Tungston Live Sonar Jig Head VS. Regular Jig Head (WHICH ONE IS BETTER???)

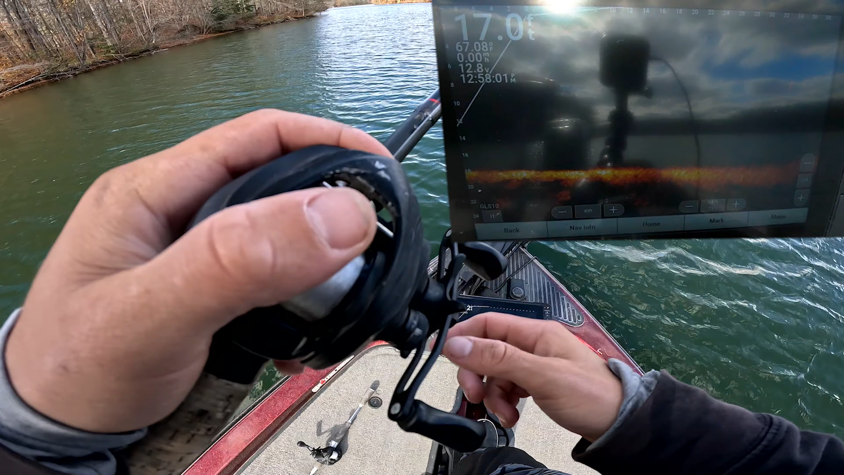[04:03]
okay there's the lead head out all the way out there showing up pretty darn good see right there it's at 24 there is a fish chasing this bear lead this is the owner lead jig head right now so that looks pretty
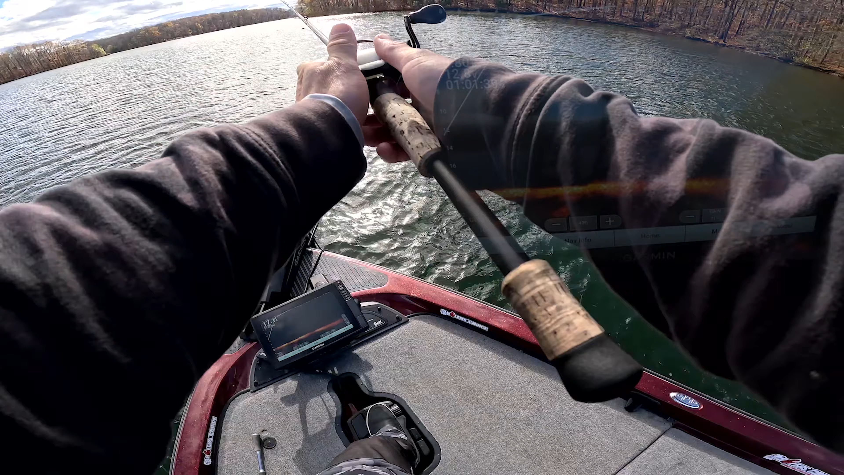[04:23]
darn good i mean it's showing up pretty good owner jig head take two all right it's out there thing is shining bright owner lead jig head
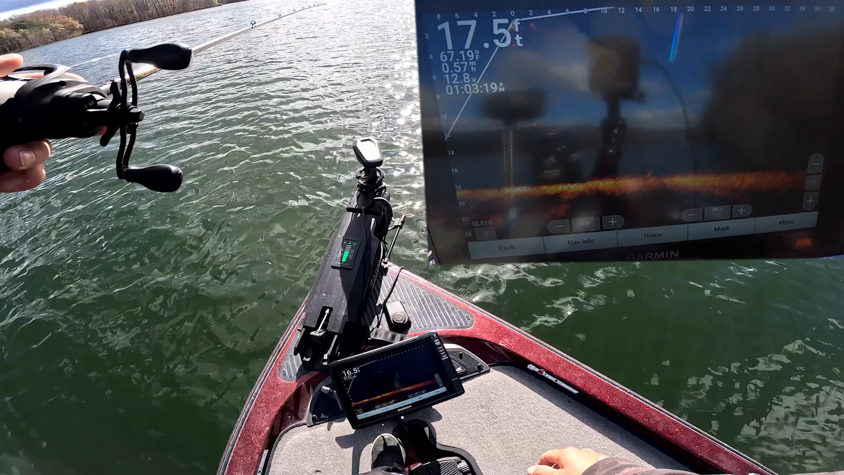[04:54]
On screen: depth 17.5 ft
just gonna let this jig head sit right in front of the boat so it's right at zero feet all right so that's the owner jig head right there it's slightly underneath the boat you can see it there 10 feet
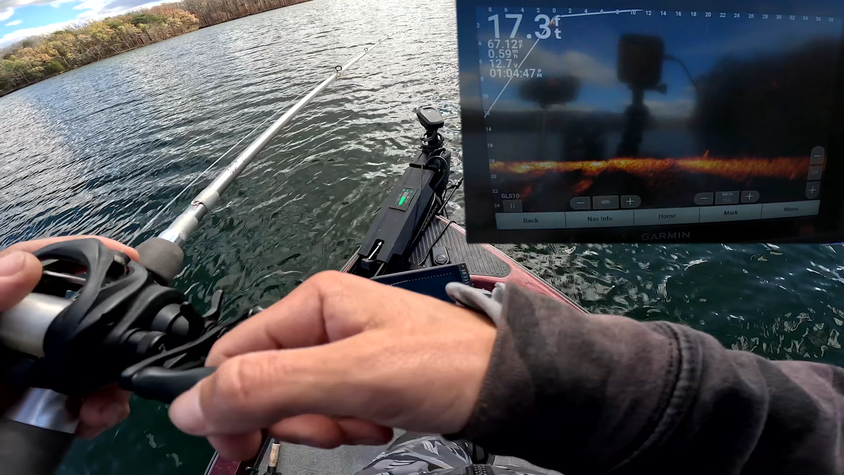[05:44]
well i can interesting okay uh it looks like it definitely has a harder return you can see it just looks more dense than the other one the owner jig head almost had like a fuzz around the head where this one just looks more solid it's smaller and more dense so it does pop a little bit more but i will say that it
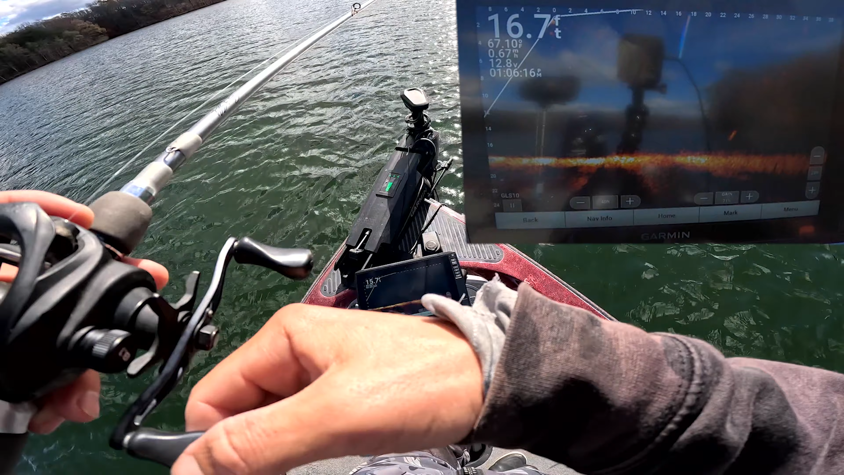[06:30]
On screen: depth 16.7 ft
there's a fish chasing this jig head right now are you kidding me if this fish eats that jig head i'm going to be so confused bear jig head spooked him that's crazy all right that's the queen tackle jig sitting right under the boat i'm just going to let it sit there right at that 10 foot range try to get it right in the middle of the cone
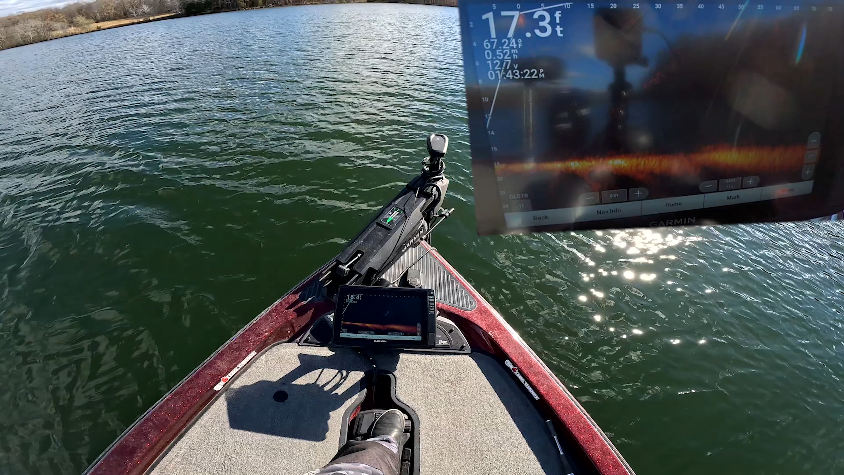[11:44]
On screen: depth 17.3 ft
all right there's both of them out there so the one on top is the owner the one down below is the tungsten